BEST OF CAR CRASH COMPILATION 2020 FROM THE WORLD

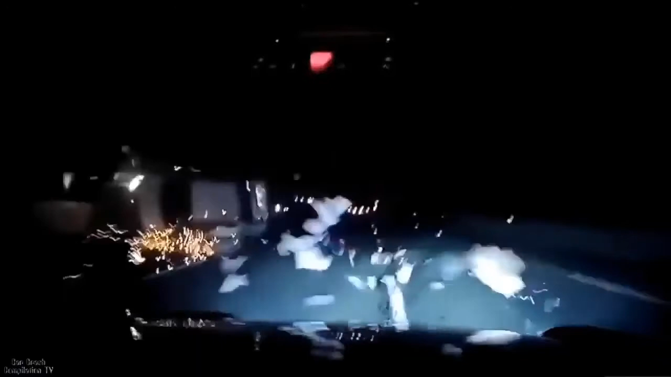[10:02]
Oh fucking hell man, the lorry's just hit a car!